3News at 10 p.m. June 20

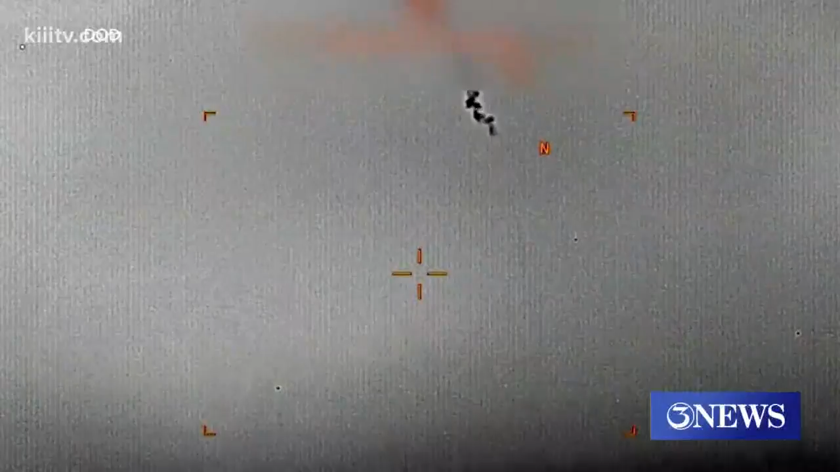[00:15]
drone was shot down today. Plus, a Mathis child shot in the neck. But where were the parents?
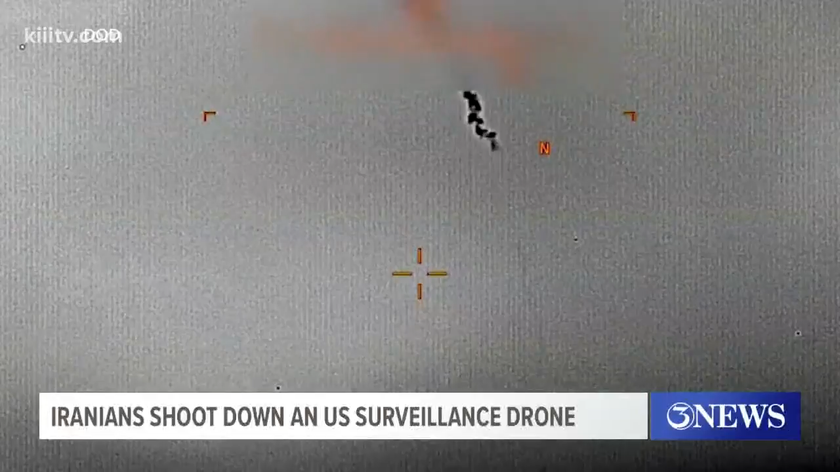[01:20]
surveillance drone falling from the sky, shot out of the air by an Iranian missile over the Gulf of Oman. Iran's military commander saying that drone was over Iranian airspace, but the U.S.